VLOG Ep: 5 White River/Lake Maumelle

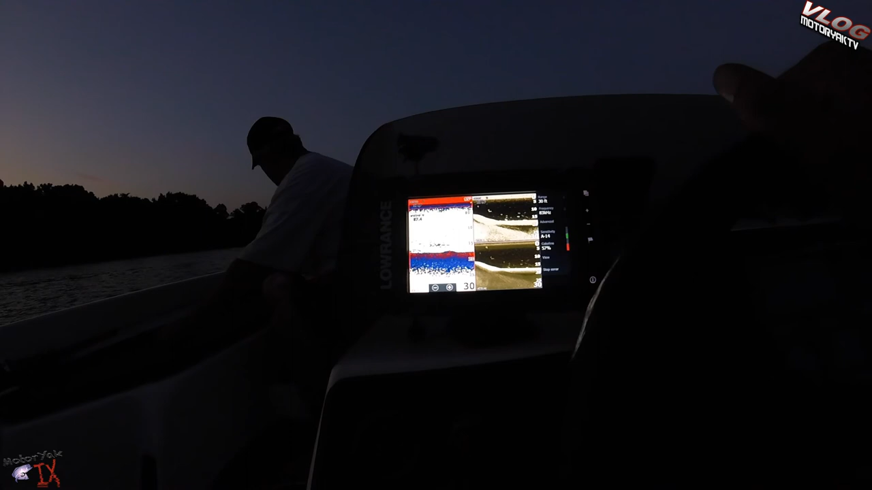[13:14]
Let me get back this to the right.
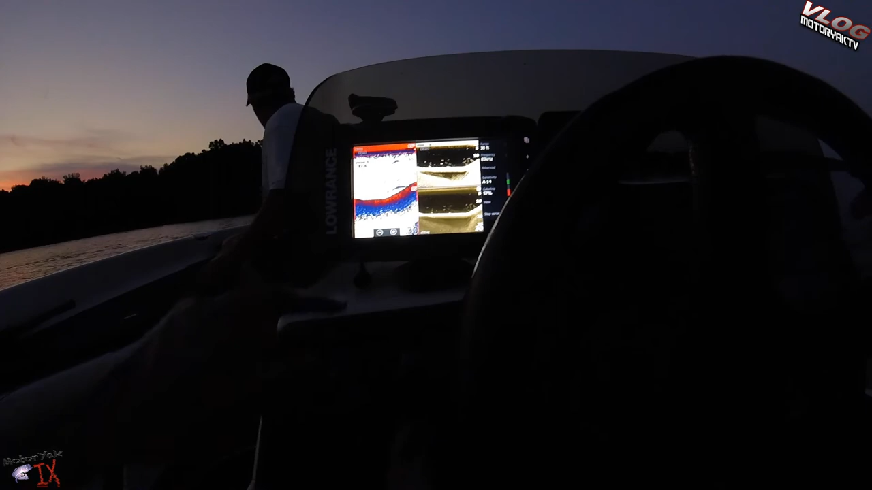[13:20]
You should see the road come up. And you'll see the bridge right here. So this is the road to make a right. Go down the road, basically like we're making a turn onto it.
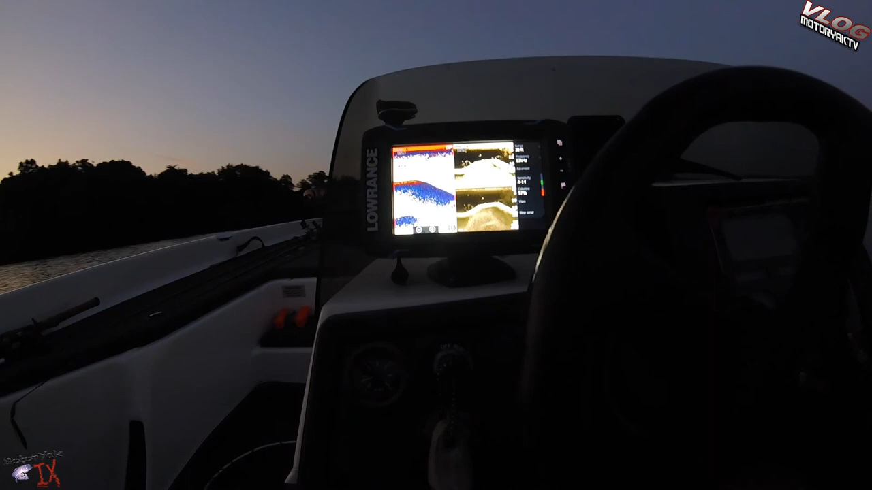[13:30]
You should see it right here. There's the bridge. They're coming up the side of it there.
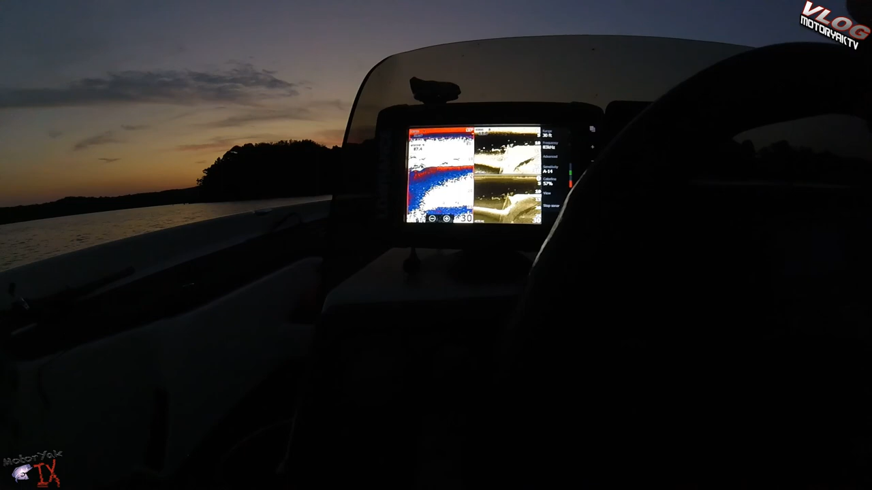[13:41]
In this direction. Look at that.